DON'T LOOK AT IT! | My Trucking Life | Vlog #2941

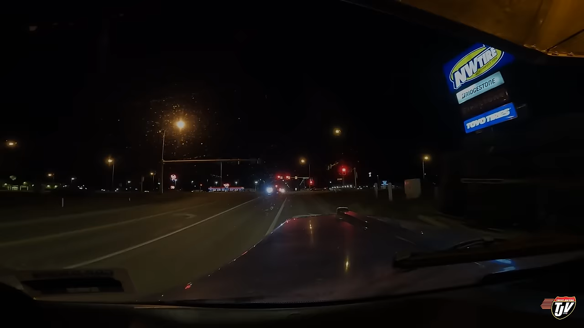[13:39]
We're all cleaned up. Next stop is Fargo, North Dakota. A little beacon. Hopefully there's no lineup. We'll see. If the lineup's really long, I'm going to have to pass, but... There is two bays there. There's a higher chance that we should be able to get in right away.
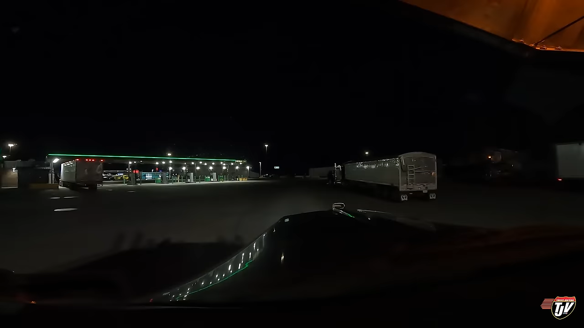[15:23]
I'm so excited to get this truck washed I really hope that it doesn't like rain and snow or something tomorrow that's probably gonna do that that's what always
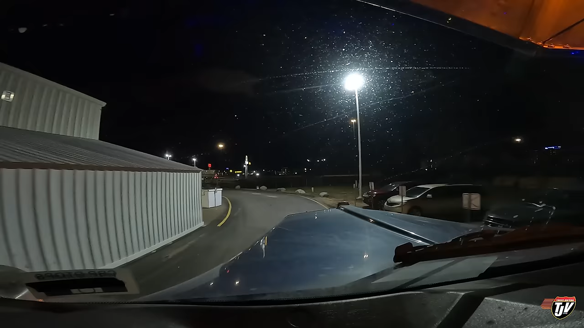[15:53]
happens right oh another two trucks in line oh man that guy wasn't there before see there's the highway in front of us there I can see the entrance to the truck wash from the highway and there was only one truck in line when I exited there is two bays so I don't know why this guy is not lining up at the next bay there another truck there what